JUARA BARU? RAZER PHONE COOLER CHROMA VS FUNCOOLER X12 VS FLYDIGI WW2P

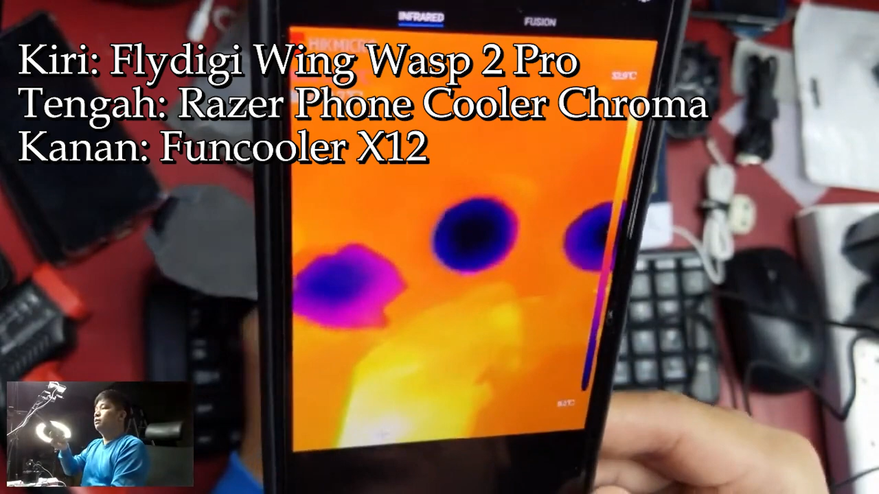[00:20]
Di Black Shark, di Razer loh. Di Razer loh. Wow.
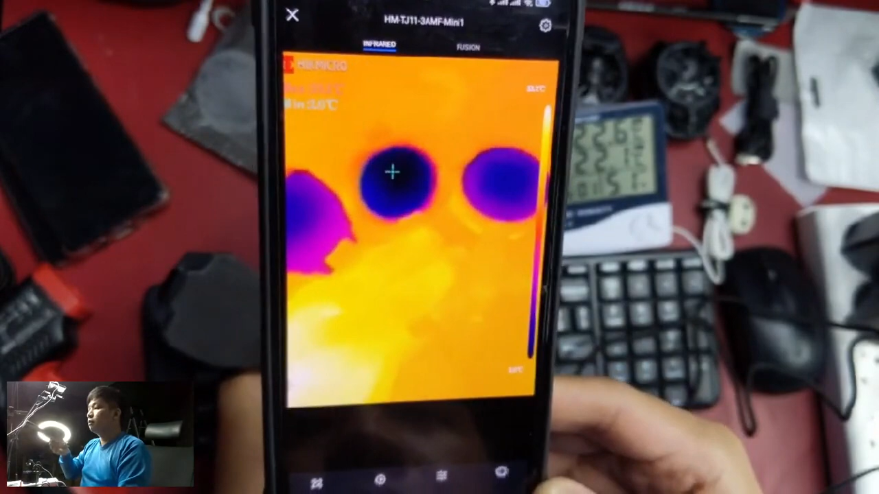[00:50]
Kalian bisa lihat titik-titik biru-birunya ya. Titik birunya itu yang minimal minnya di mana.
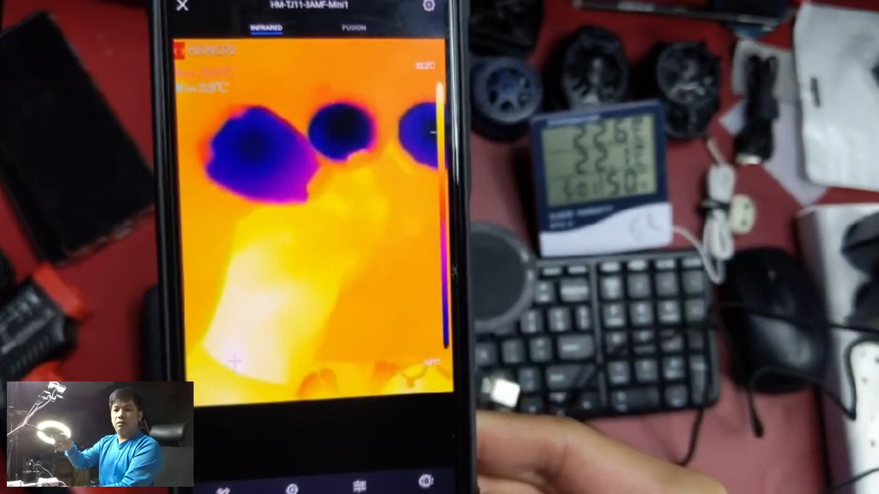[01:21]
Wah, ini baru berubah ke X12.
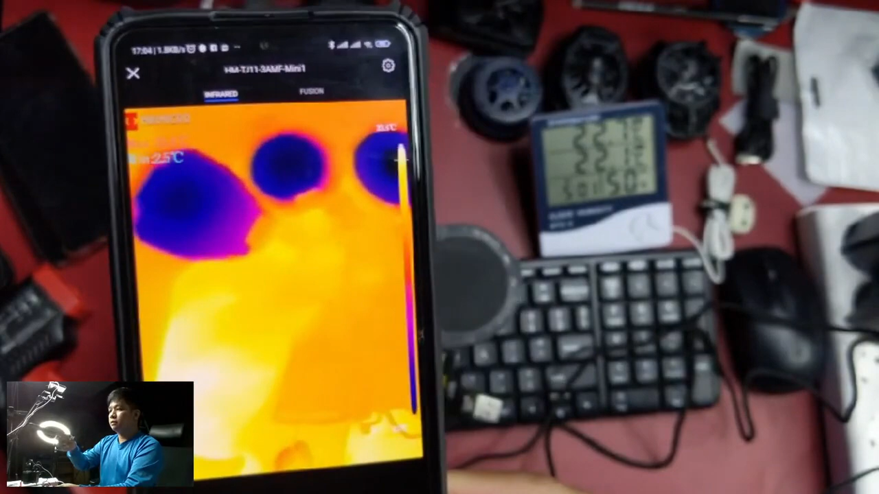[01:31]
Oh, sayang gua lupa pasang timer. Ini baru berubah nih ke X12.
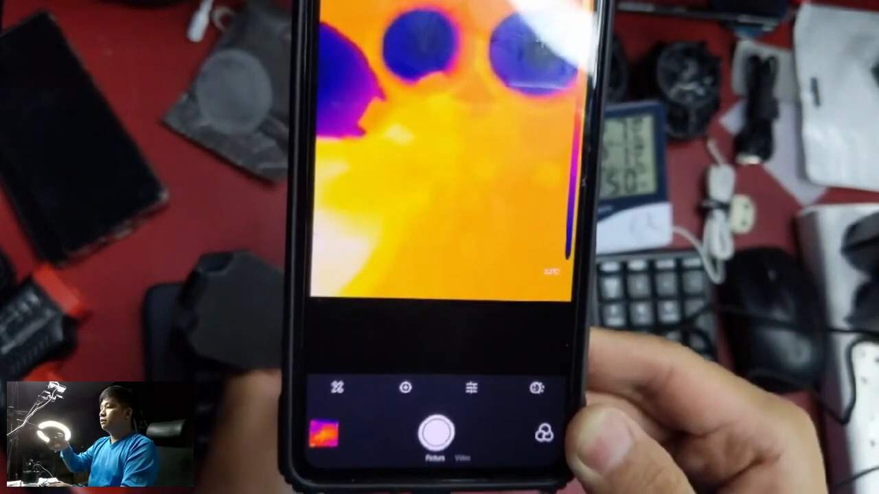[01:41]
Jadi Razer sempat unggul duluan.
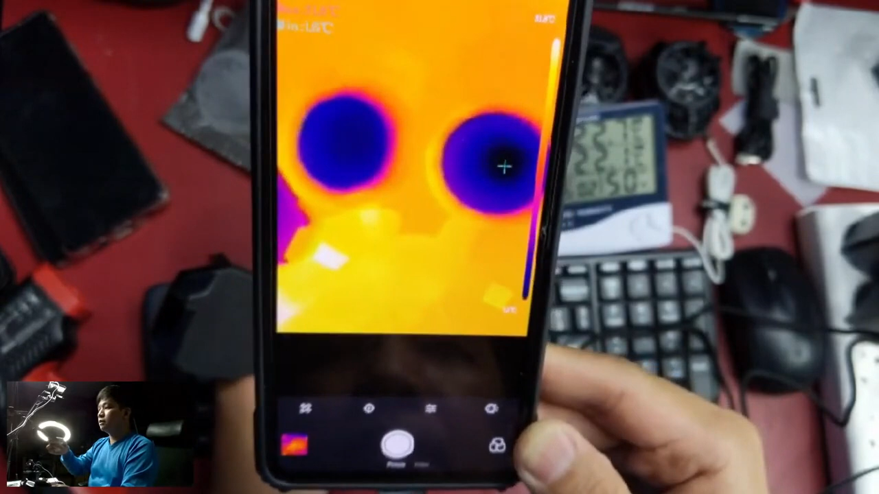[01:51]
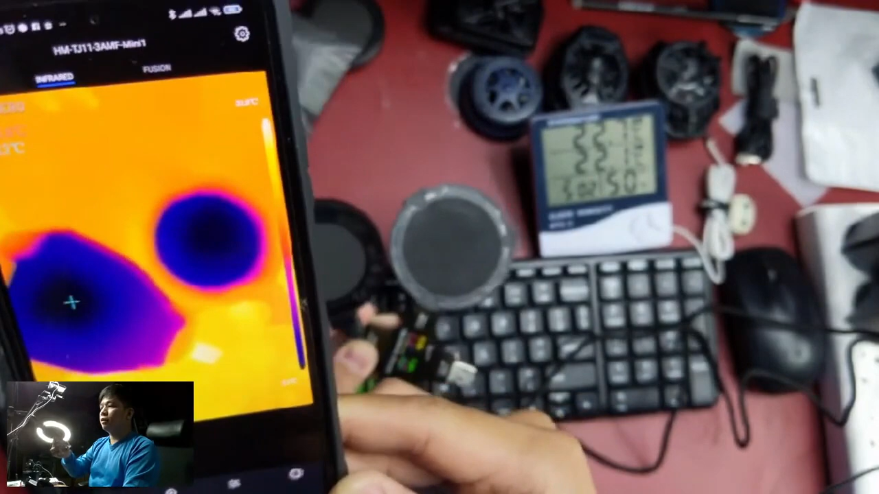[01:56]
Dan ini kalau misalnya dibandingin sama FlyDG, tetap
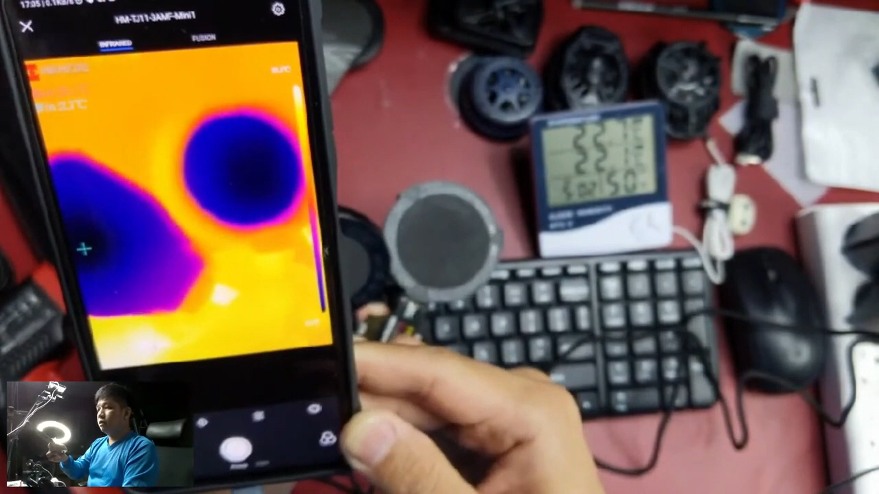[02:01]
dinginan FlyDG jadinya. Padahal pas pertama Razer duluan ya, Razernya kenceng banget turun nih.
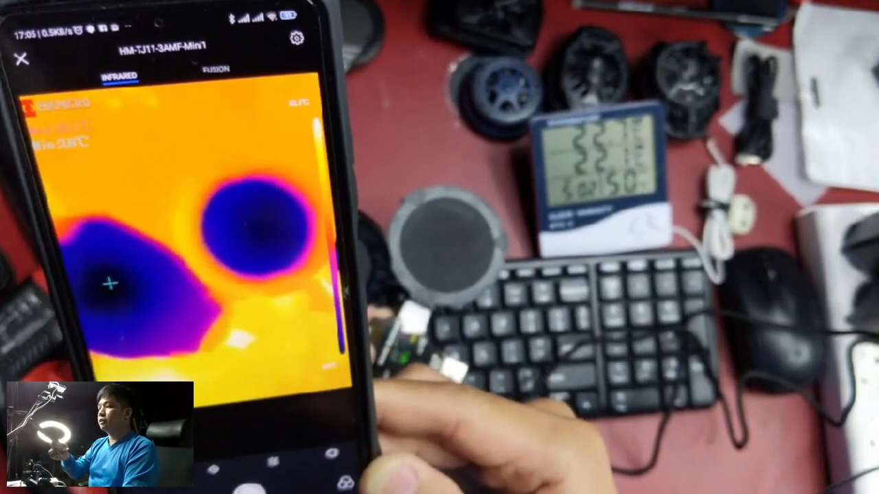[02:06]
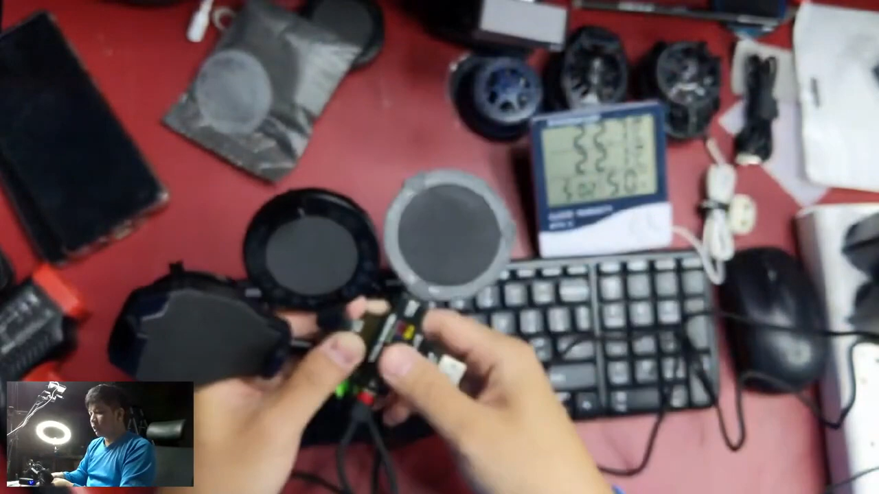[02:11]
Apa gara-gara pastanya baru? Gua nggak tahu juga. Iya, yang tengah biru banget, yang tengah Razer.
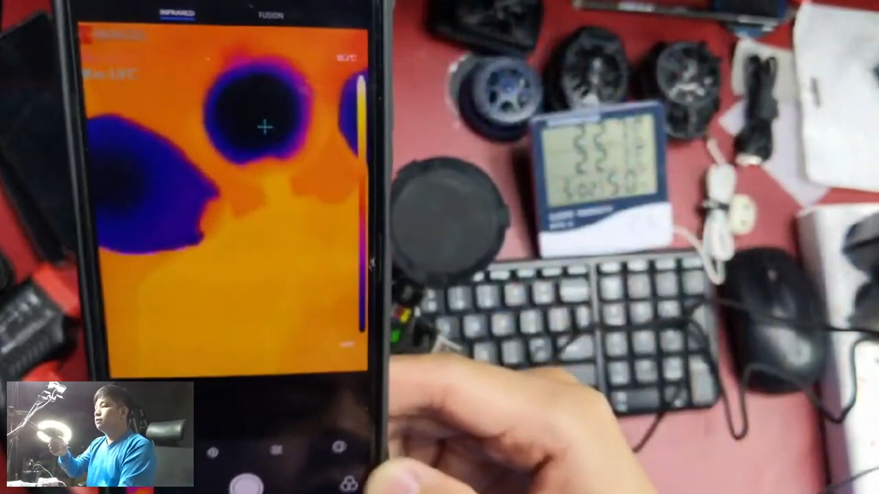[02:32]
Makin hitam makin bagus. Nah, ini kalau kita bandingin Razer sama X12. X12 sudah
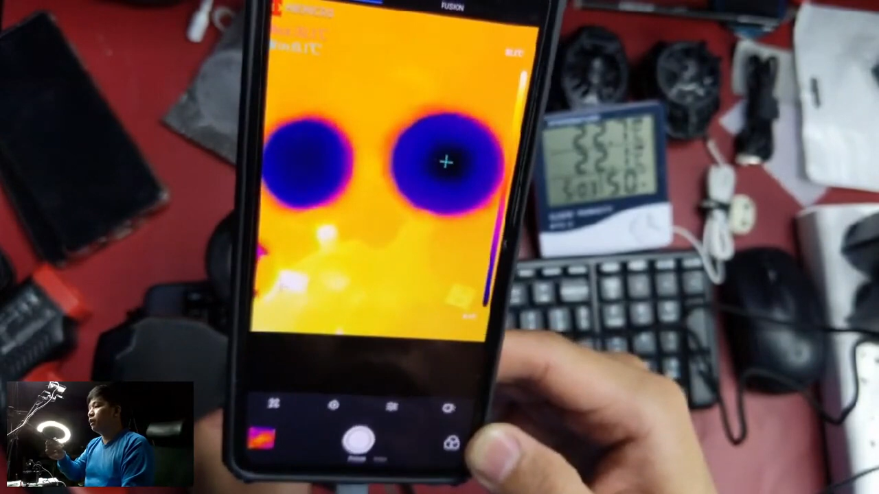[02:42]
minus 0,2, belum minus. Ini lah, ini udah minus. Oh enggak.
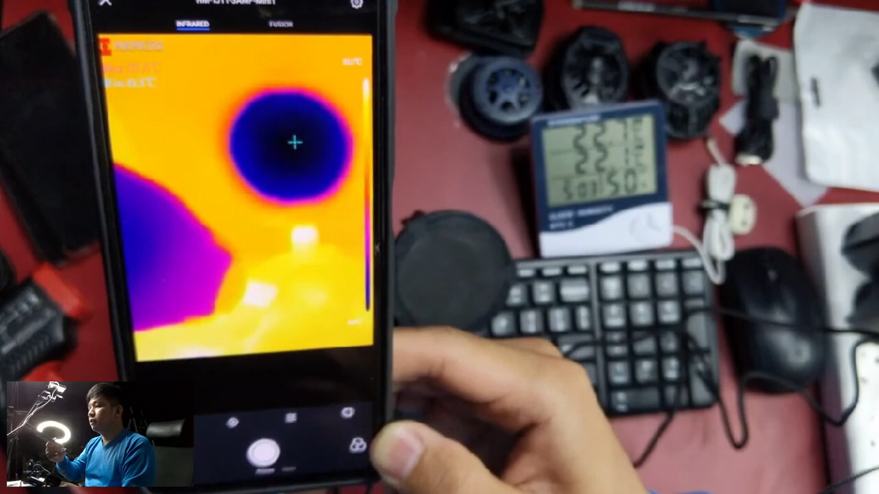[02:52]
Ini 0,2 juga sama udah minus. FlyDG masih di 1.
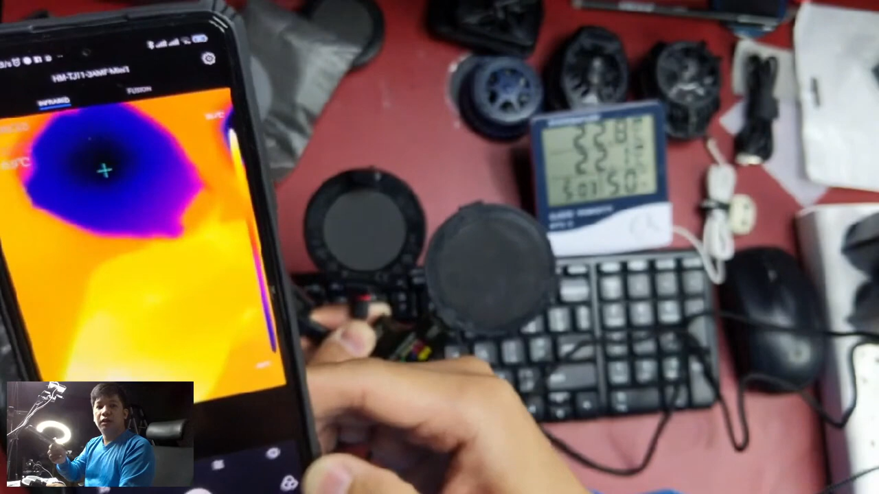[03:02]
Tapi paling dingin di X9 ya.
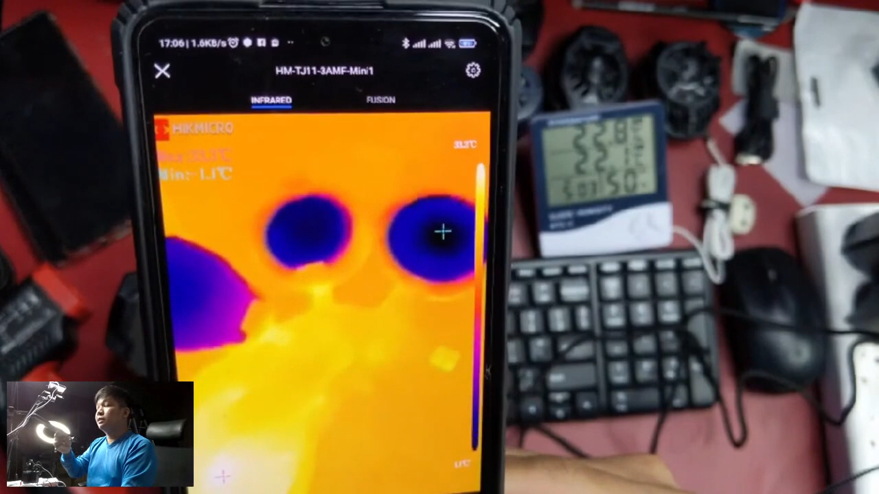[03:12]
X12. Udah minus 1.
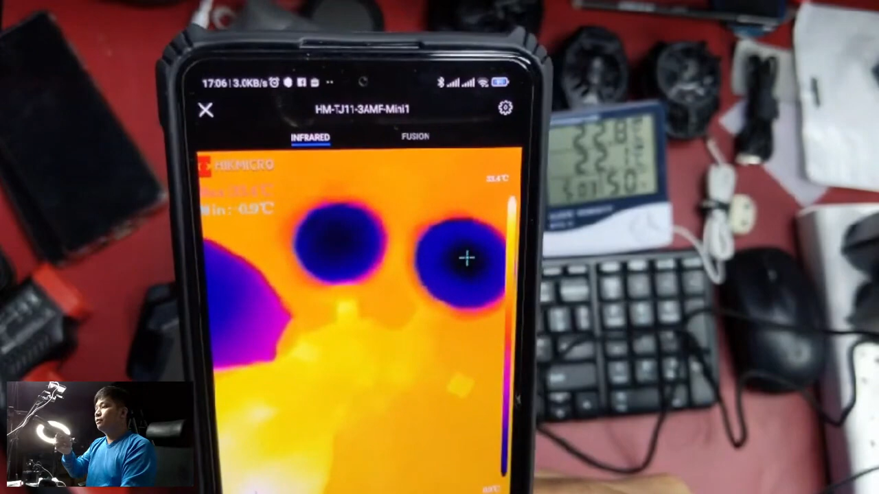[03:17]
On screen: min 0.9°C
Ini kelihatan birunya biru banget, udah mau hitam di Razer.
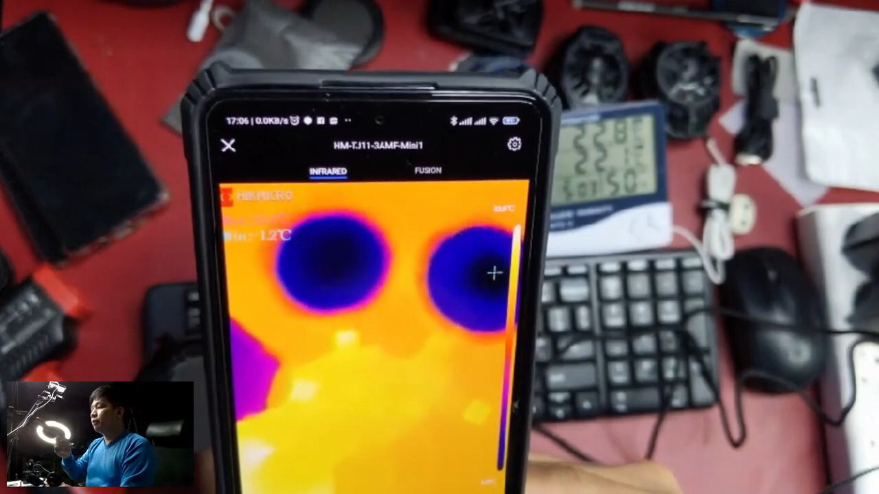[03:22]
Nah, tapi di Razer itu lebih rata kalau dilihat ya. Kelihatan nggak ya?
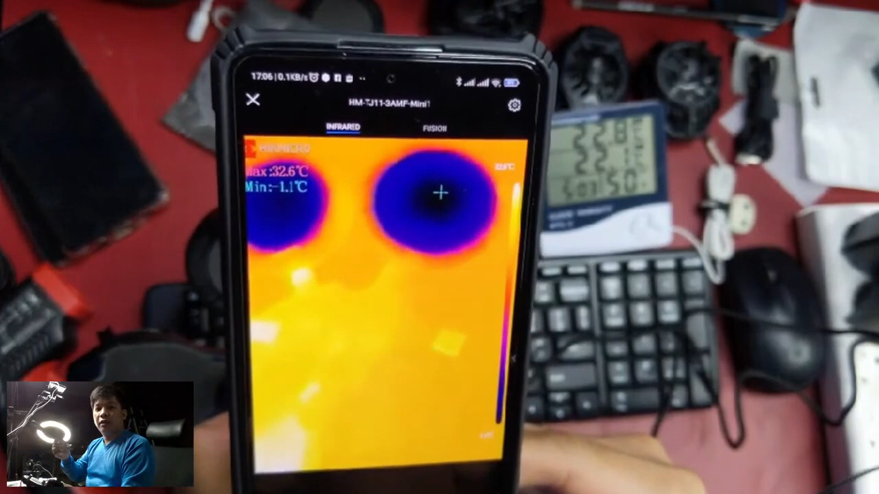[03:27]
On screen: max 32.6°C, min -1.1°C
Kalau di X12 dinginnya di tengah doang.
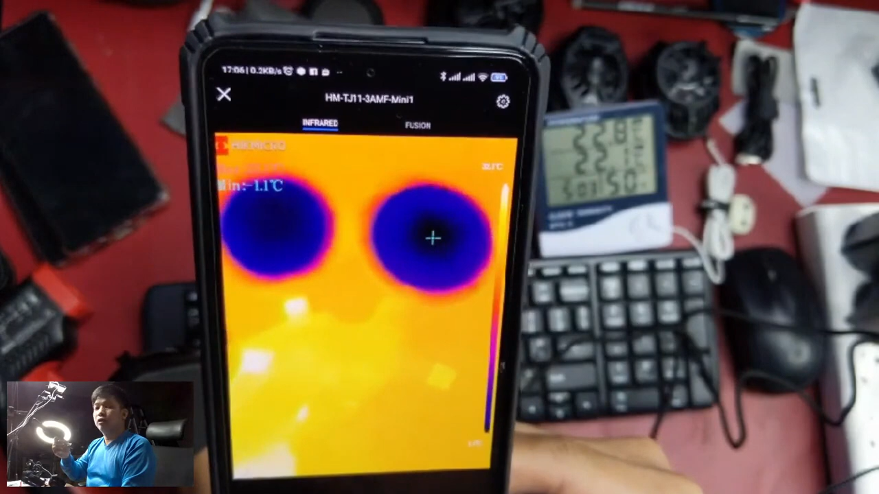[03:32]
On screen: min -1.1°C
Di Razer tuh lebih hitam semuanya, lebih lingkaran hitamnya lebih lebar.
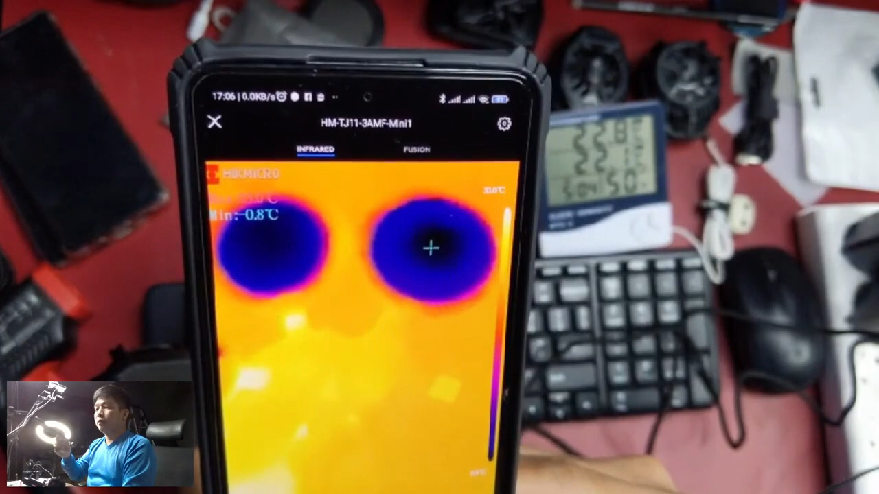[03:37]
On screen: min -0.8°C
Jadi penyebarannya juga bagus di Razer ini.